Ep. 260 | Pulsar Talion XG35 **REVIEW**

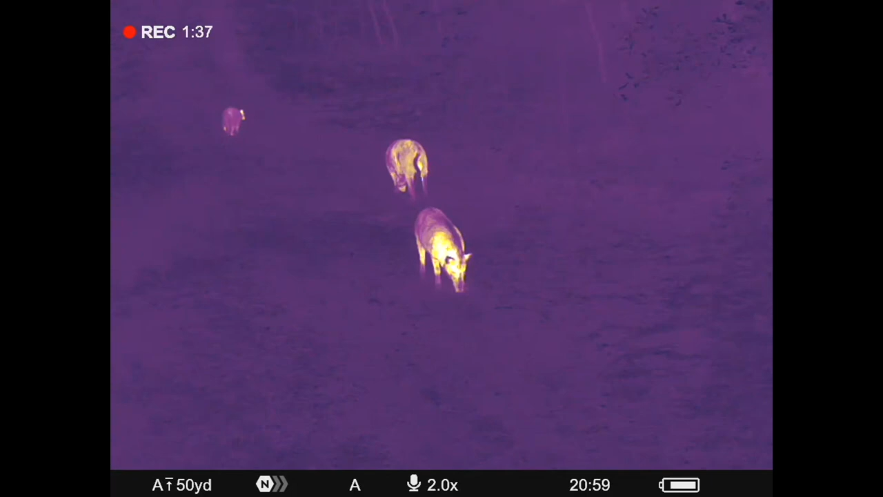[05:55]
confused and they say all this that doesn't mean anything or doesn't mean anything to me i'm just going to tell you real
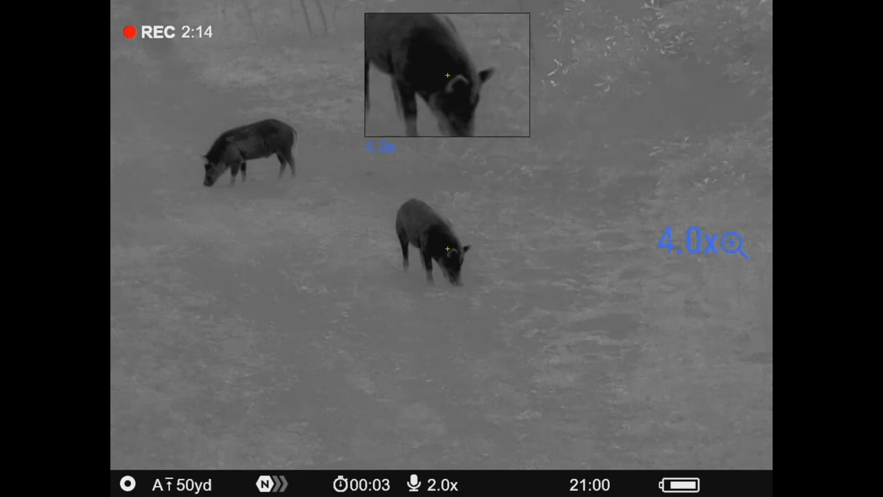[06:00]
quick um so that you know what xg indicates xg indicates it is
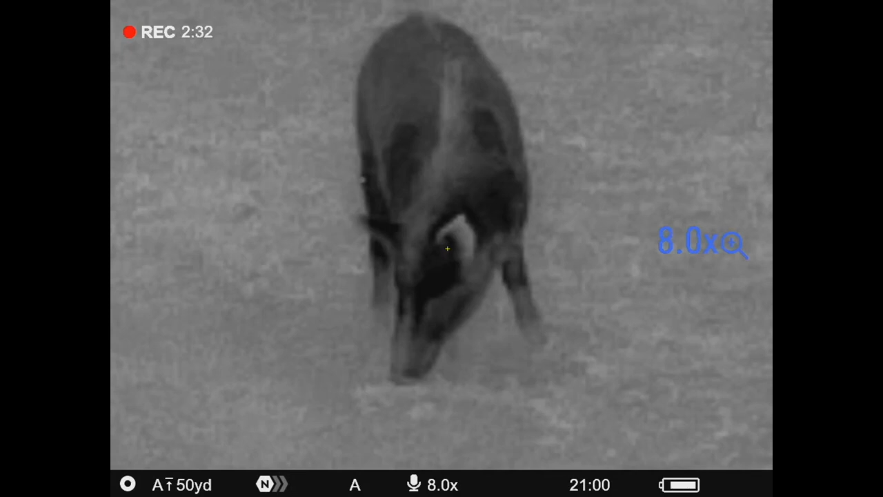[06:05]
a 640 by 480 resolution 12 microns
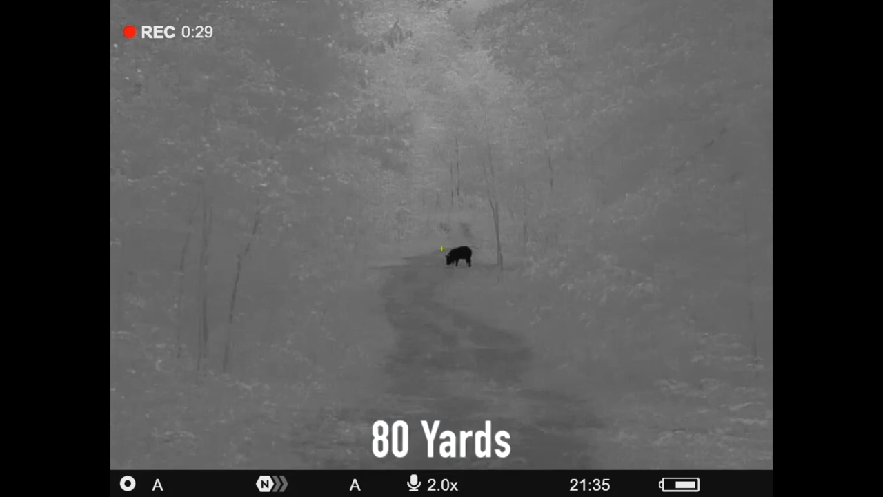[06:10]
that is exactly what it means and you go well hang on a minute what's the xp well the xp
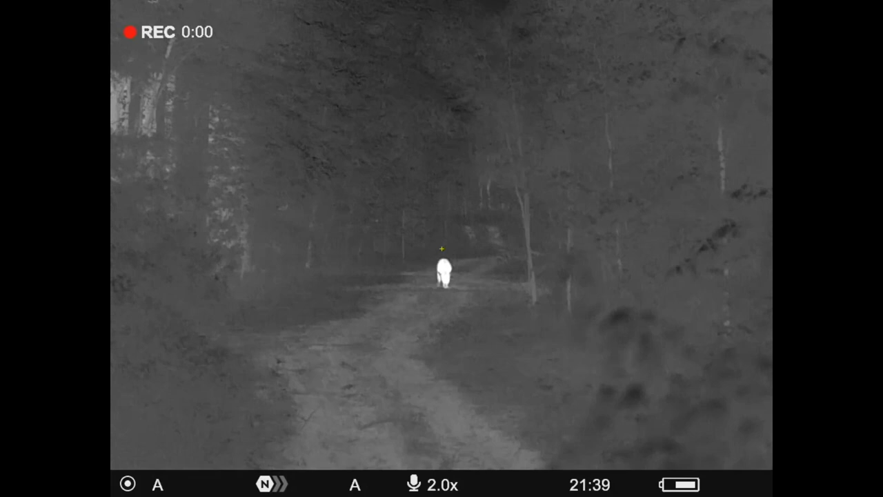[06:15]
is 640 by 480 17 microns so that's
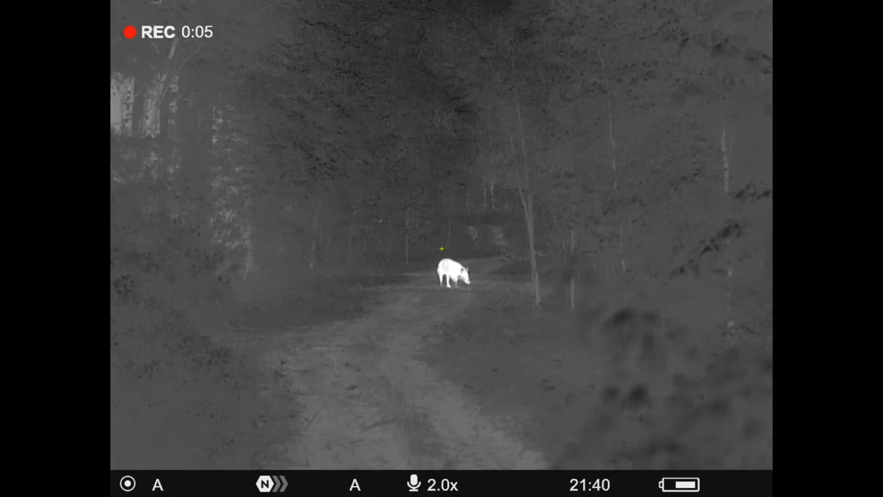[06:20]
just that's that's the difference here is what this is so this is their 640 version
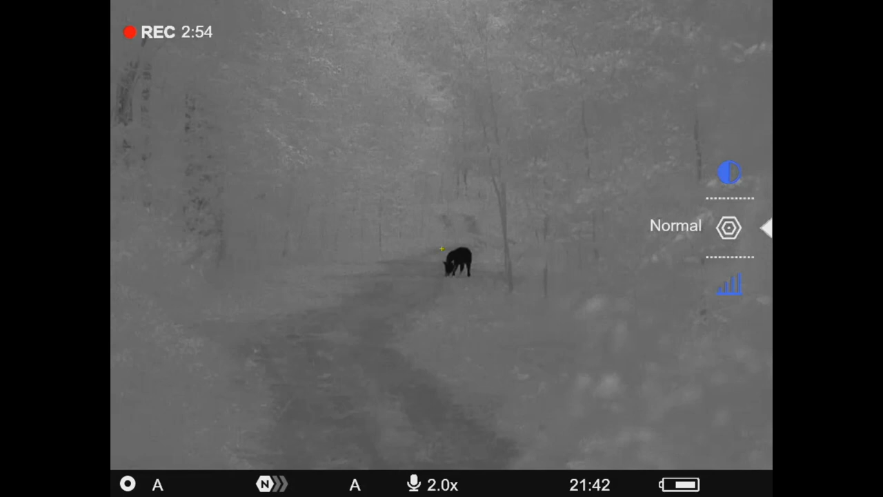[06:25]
of the talion again at 12 microns the unit is a 50 hertz
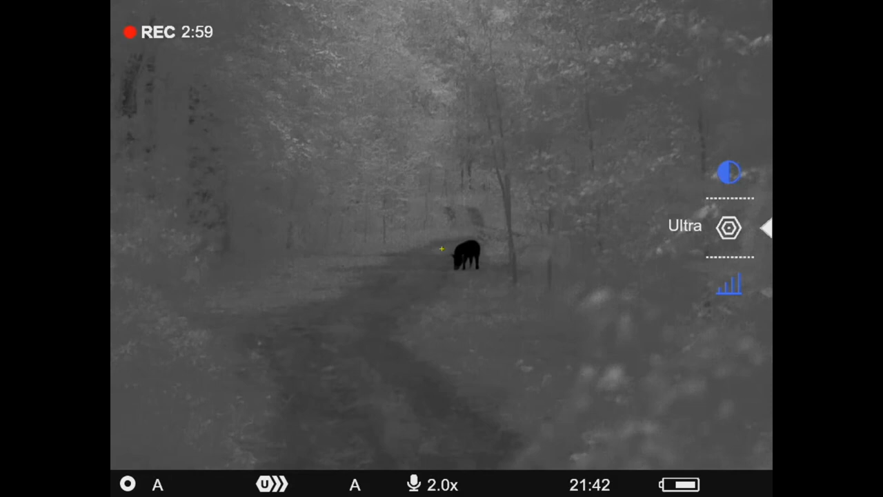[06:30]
refresh rate uh it's got a sub 40 netd
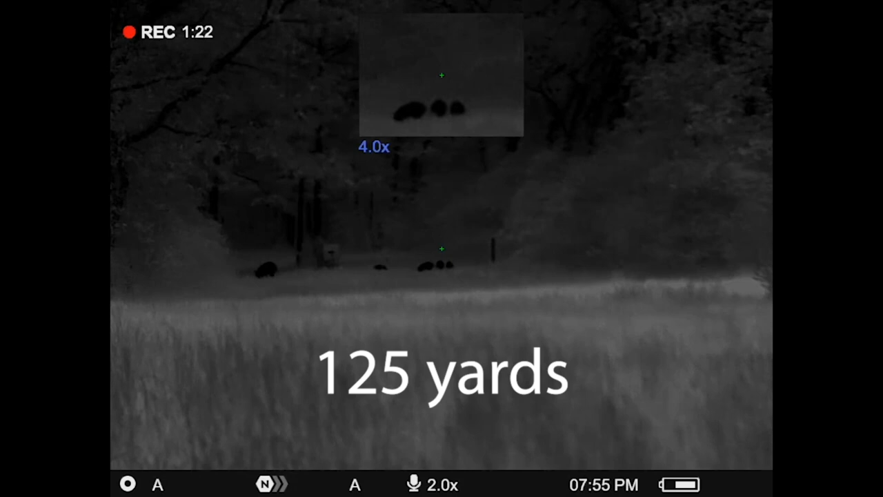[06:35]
uh sensor rating that's the sensitivity there um it is a
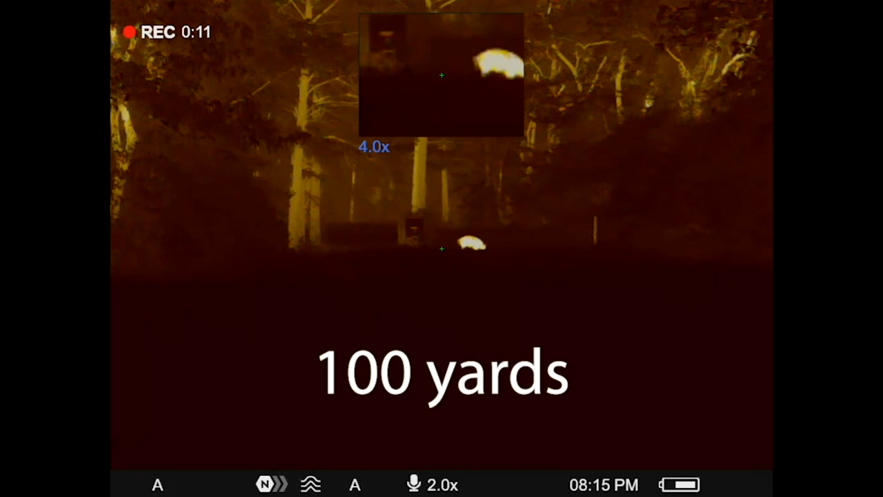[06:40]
it's a 2 to 16 power it's a 2 power base magnification has
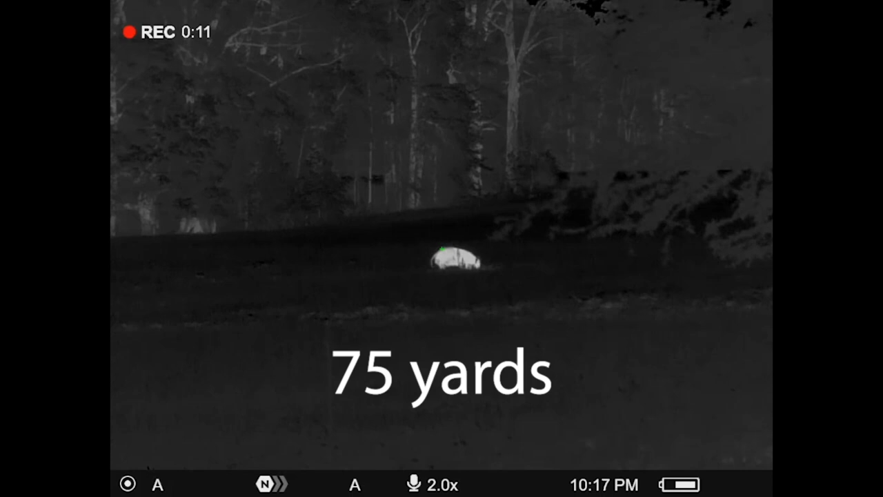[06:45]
digital zoom going up to 16 it does have a video and audio
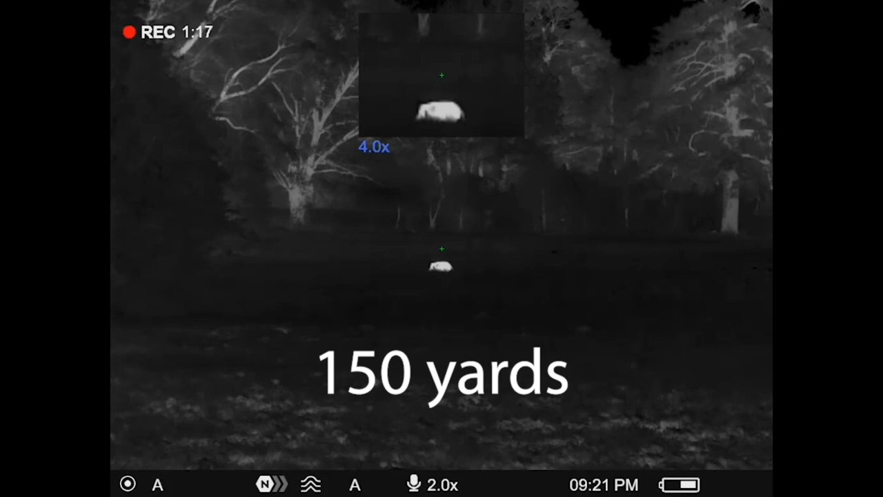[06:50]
recording it's got a 10 24 by 768 am oled display
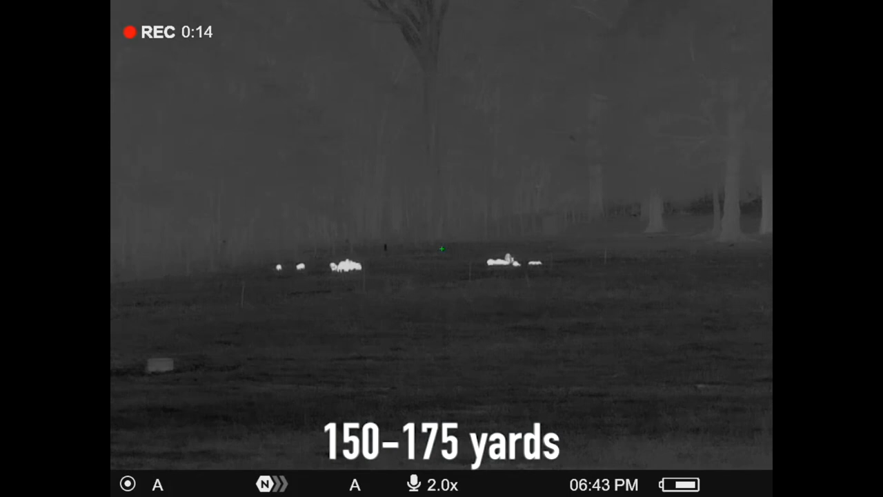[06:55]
that is a high-end display it's got uh wi-fi built
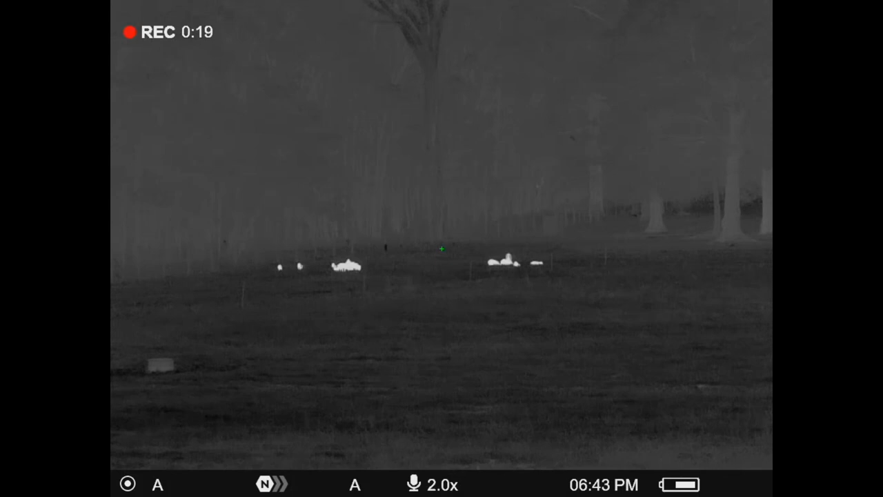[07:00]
in for streaming you can use the pulsar stream vision 2 app put
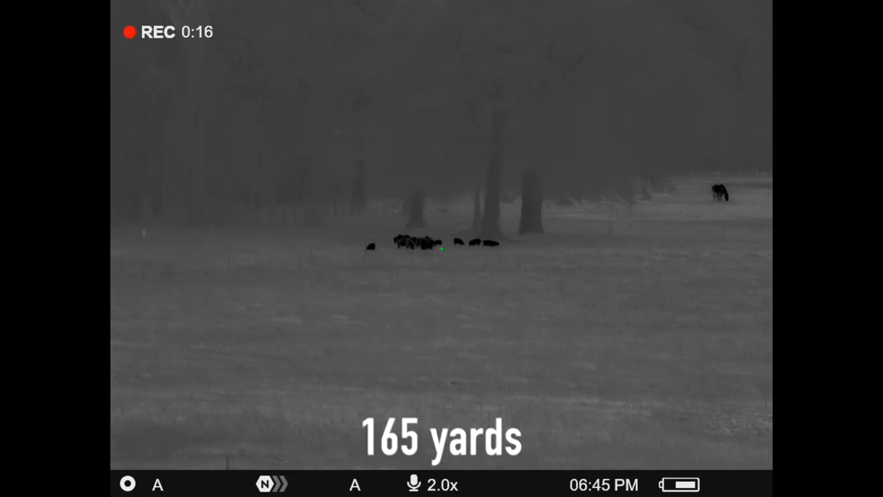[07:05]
that on your phone or tablet and you can live stream right over there to it it
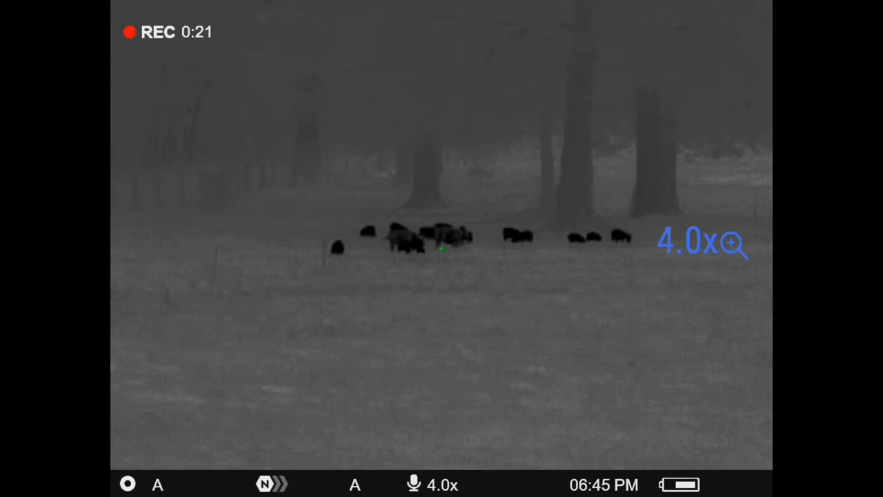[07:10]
has picture in picture multiple color palettes um reticle
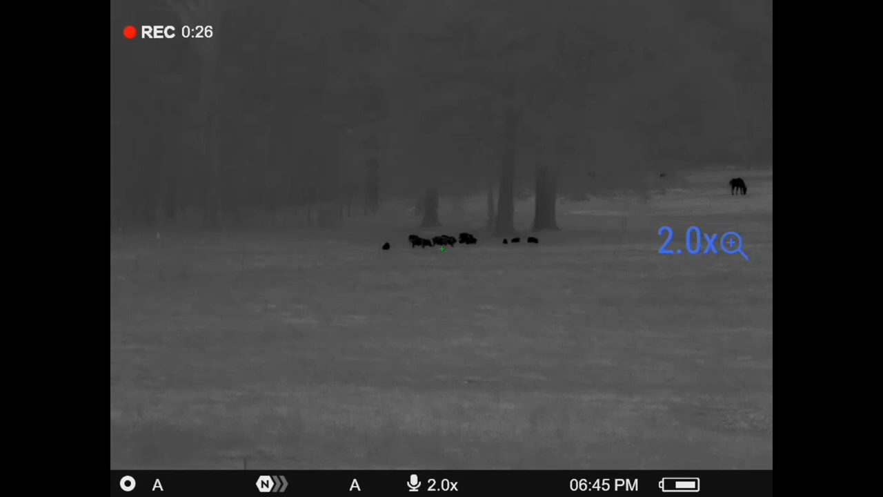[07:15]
options a ton of them i haven't counted them but it's just what all the normal
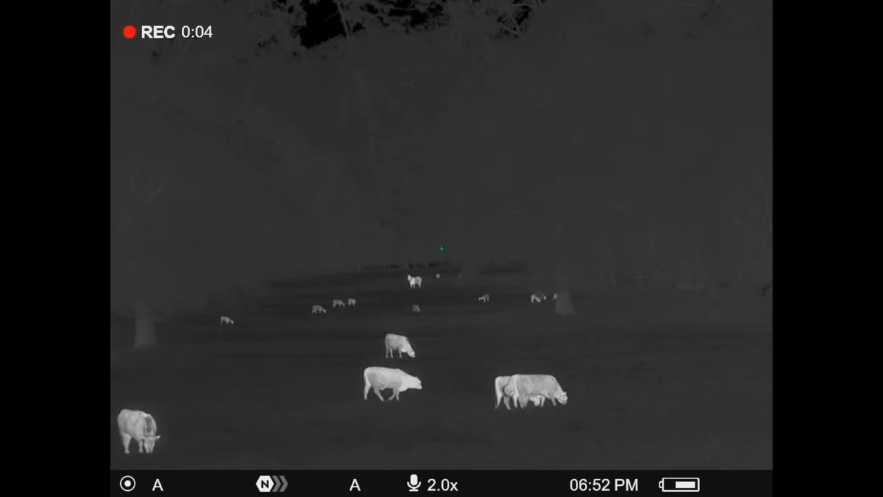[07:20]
pulsar reticles are which is a bunch it weighs 29.5 ounces with the battery in and a quick detach mount on the
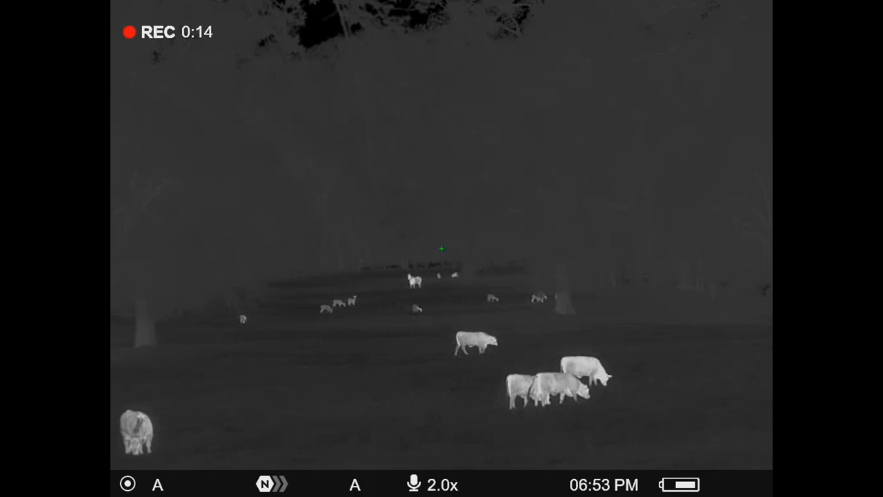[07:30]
bottom of it and battery life we're going to talk a little more about the batteries hans is going to do a walk around of this unit in a few minutes and show you as a fully removable
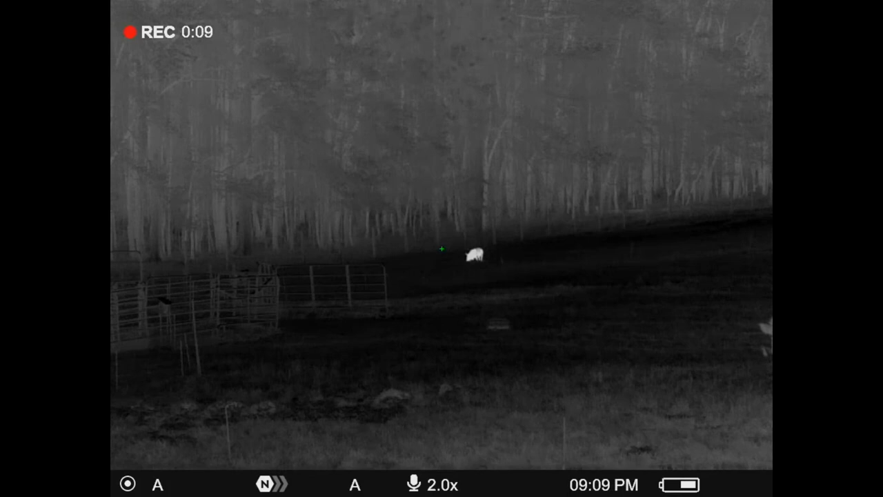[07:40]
rechargeable battery uh so there's no internal batteries on
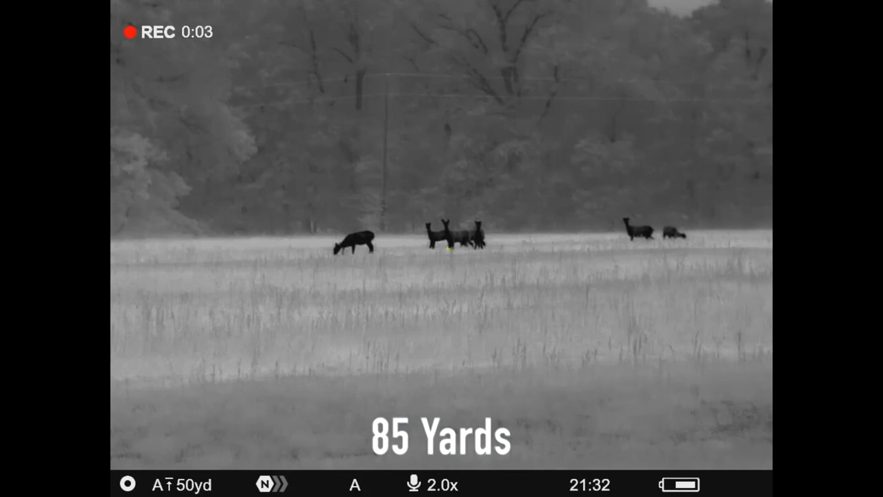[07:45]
our bench test turning the unit on letting it run uh
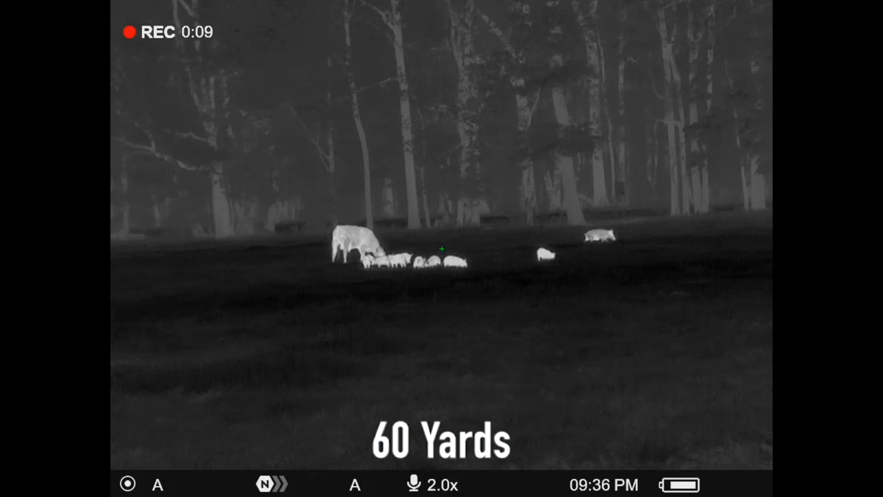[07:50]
sitting there you know again this is ideal conditions but um i did that test and
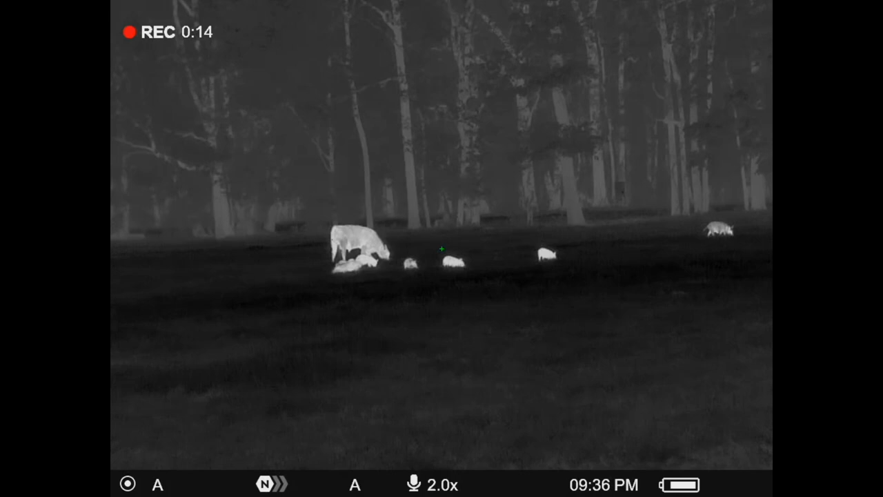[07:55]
i got six and a half hours on a single aps